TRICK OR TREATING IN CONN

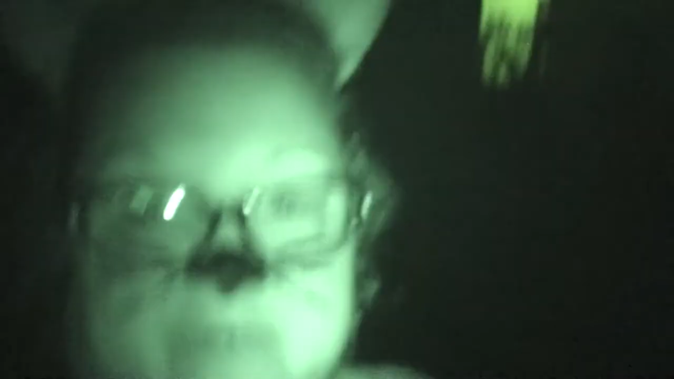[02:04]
and of course we have miss flashy head over
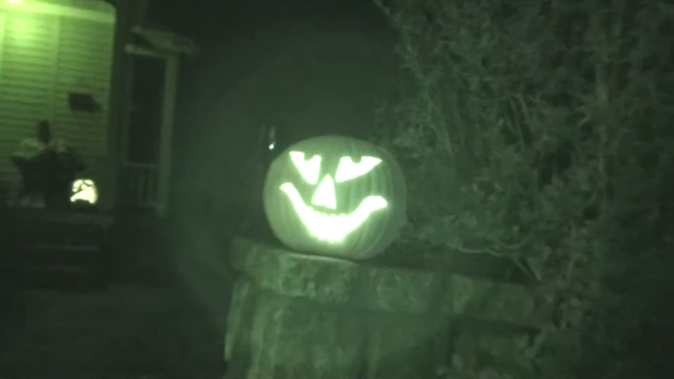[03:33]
somebody's behind I don't know what's going on check them out who does the carving
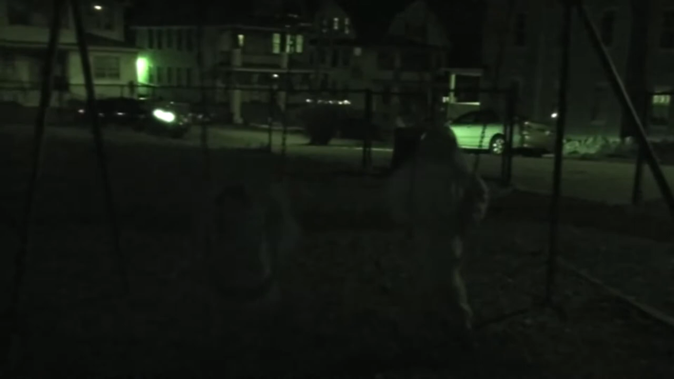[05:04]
and these two are swinging on the swings
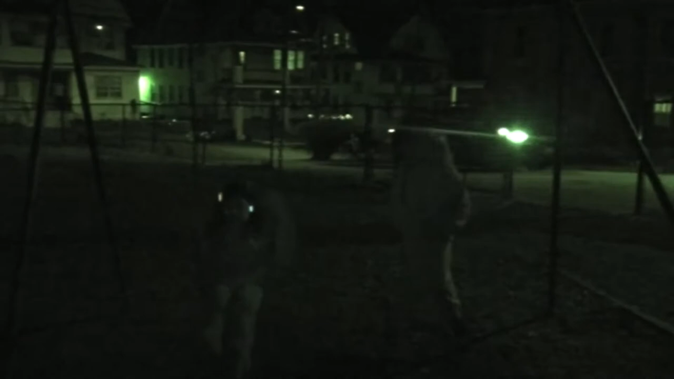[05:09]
this is killing my I don't know legs or or something you're sacchariliac however you say that
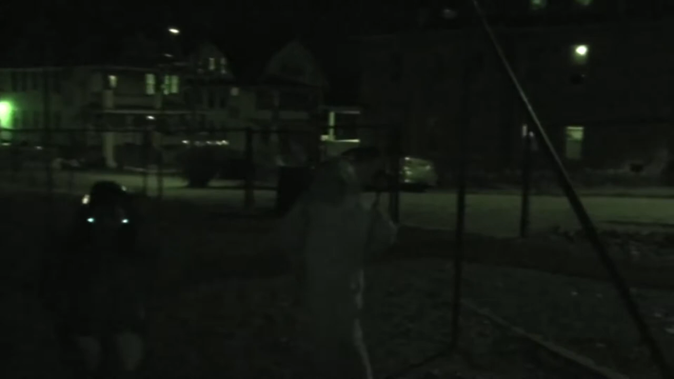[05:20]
look at her she's still she's still flashing no not flashing that way guys get your dirty minds out of the gutter no my shoes aren't flashing either anymore but your head is still flashing Patty stopped oh my